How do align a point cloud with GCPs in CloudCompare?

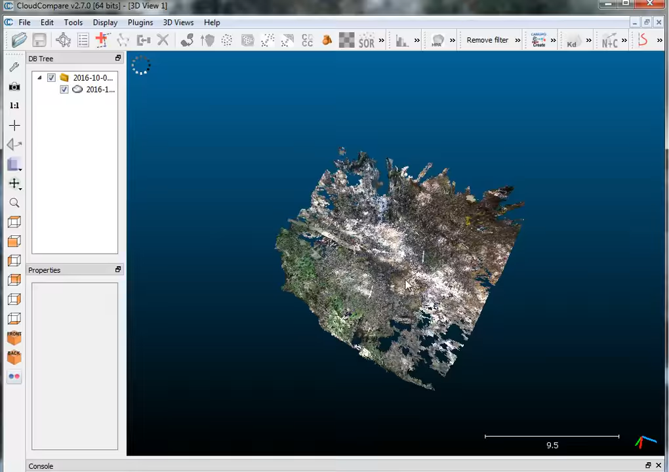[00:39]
familiarize yourself with where your ground control points are. Mine are actually these white yardstick rulers placed out in the scene,
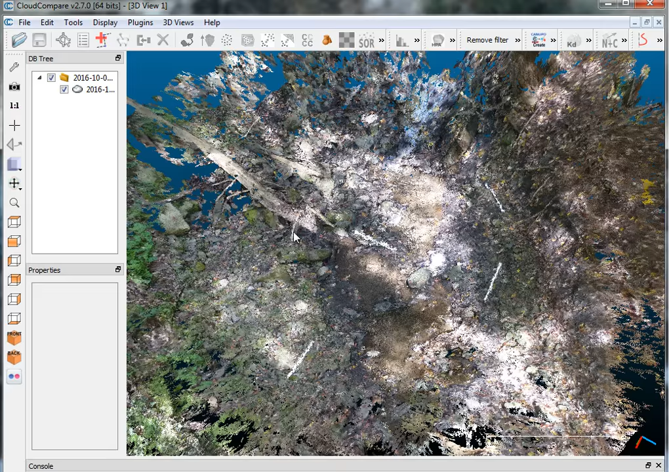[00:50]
and there are 1, 2, 3, 4, and in the midst of this white blob is a fifth. So I'm going to go ahead and open up my ground control points now.
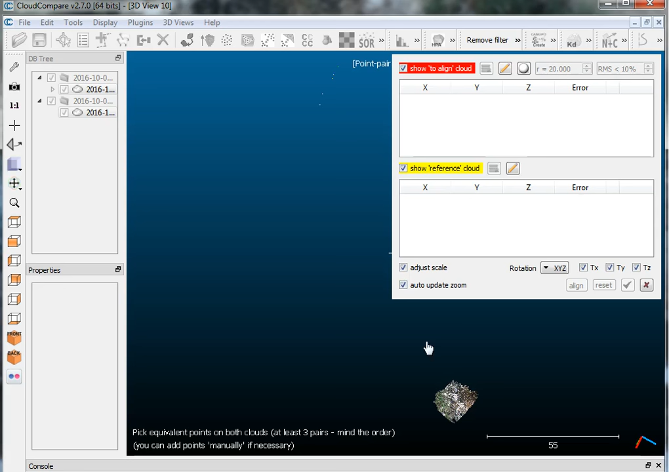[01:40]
So now we need to move this up. You can right click and drag.
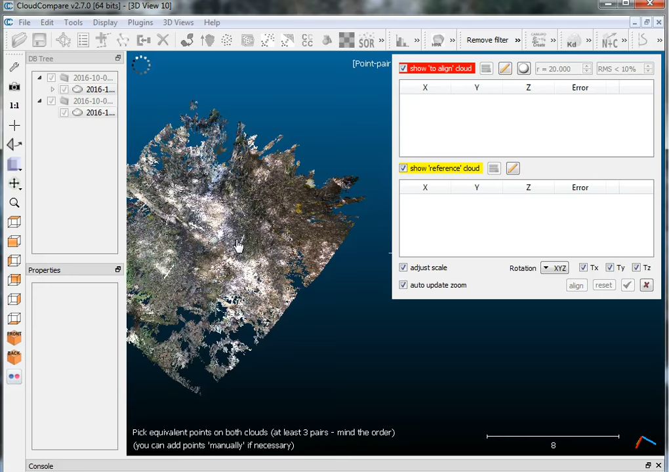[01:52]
The order that I prefer to go in here is starting with this ruler here, so I'll just keep zooming in to when
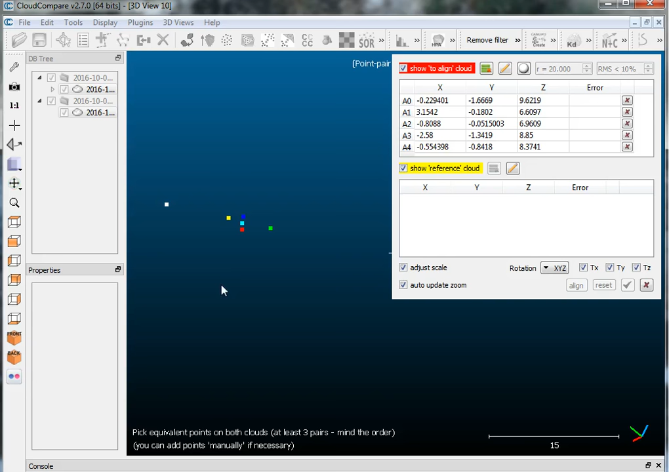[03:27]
is, I know it's red, green, blue,
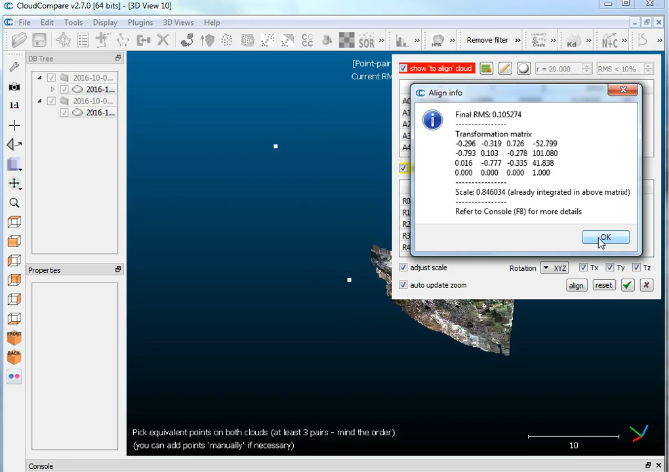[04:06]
It gives me a scale, the transformation matrix, and they should be aligned.
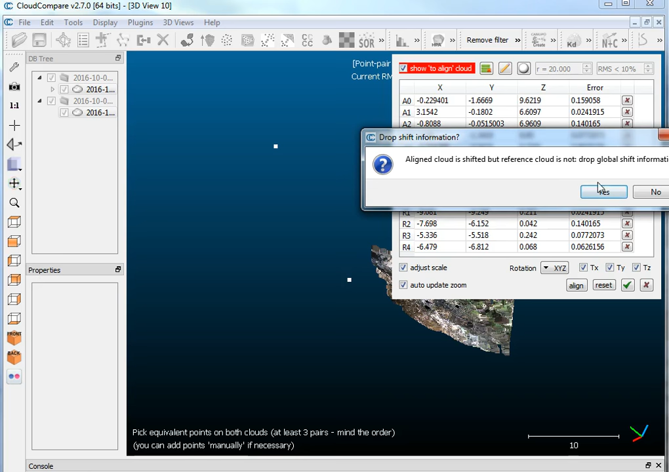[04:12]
And I'll just go ahead and accept that, and they should fall on top of each other now.
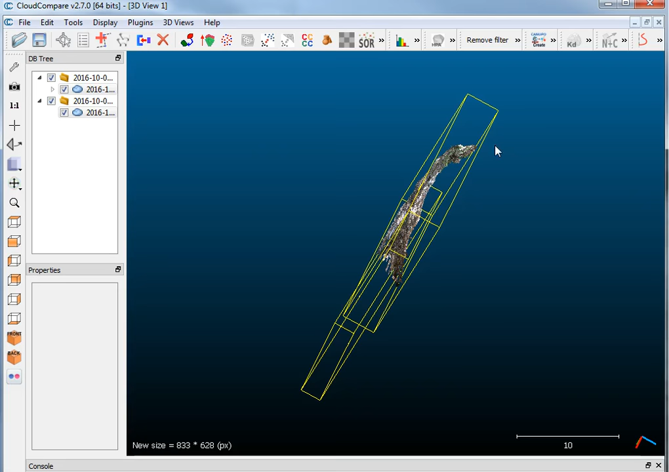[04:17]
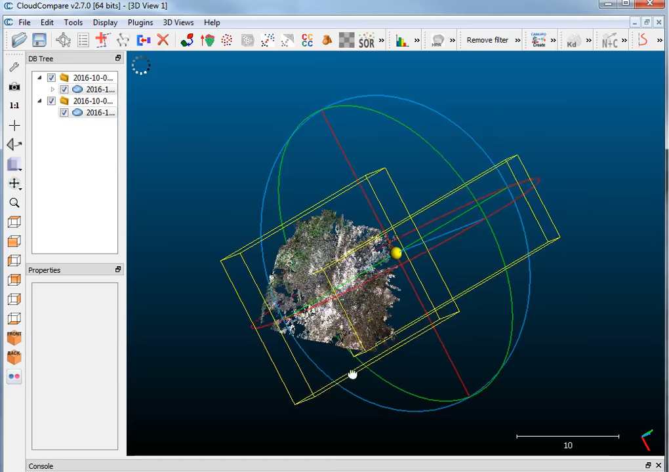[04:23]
And if you rotate this around to where you know you're looking at essentially